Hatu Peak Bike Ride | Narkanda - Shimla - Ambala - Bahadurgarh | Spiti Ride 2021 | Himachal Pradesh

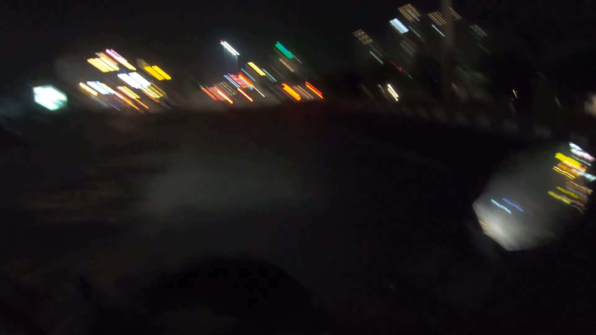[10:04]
उसके बाद मूर्था अगर बीच में वो टोल टैक्स ना है तो लो जी हरियाना
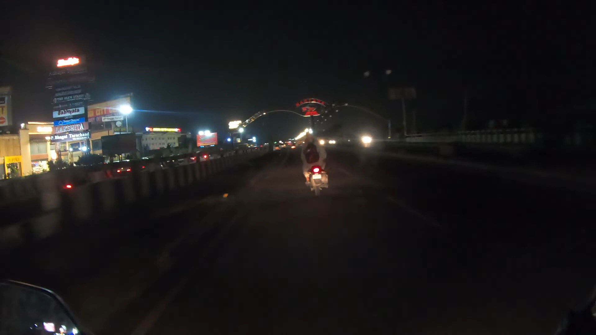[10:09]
अमबाला आपका स्वागत करता है अमबाला क्रोश करने के बाद एक जंगे हमने